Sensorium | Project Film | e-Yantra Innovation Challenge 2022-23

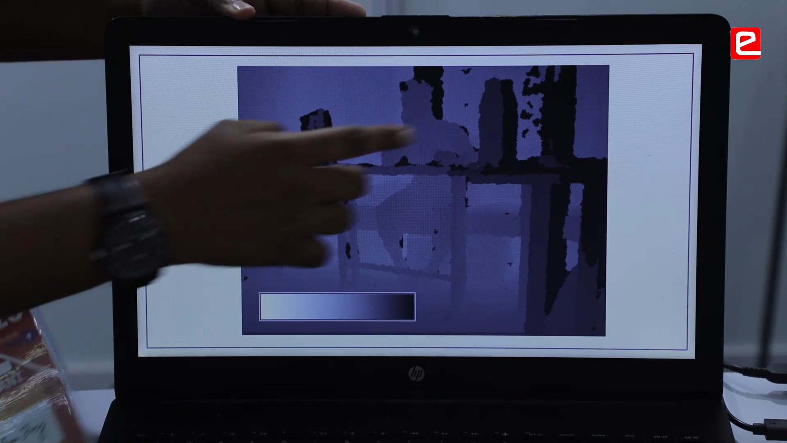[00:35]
The black regions indicate the objects that are very close to us, a closed sensor.
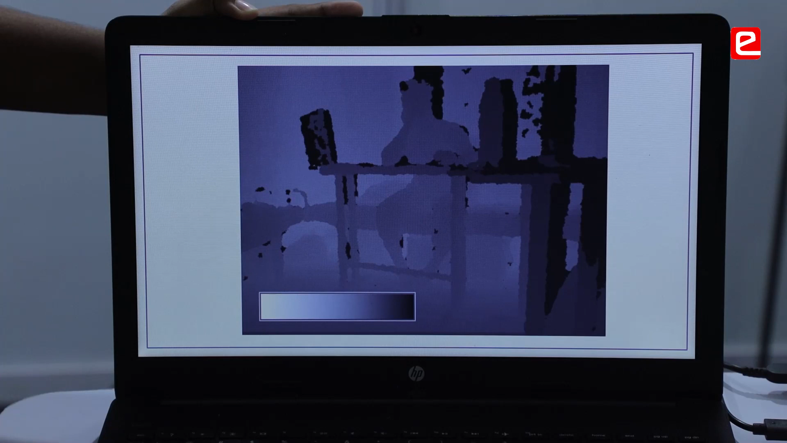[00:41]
The white regions indicate that are very far and the mid regions are indicated by the various shades of grey. This is the high resolution depth data and then we are converting this high resolution depth data into a 5x3 resolution 15 pixel block data.